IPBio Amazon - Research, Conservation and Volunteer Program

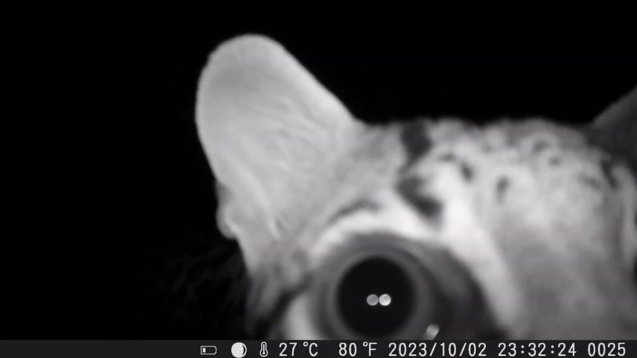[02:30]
For mammal inventory, we capture the lives of forest dwellers through camera traps.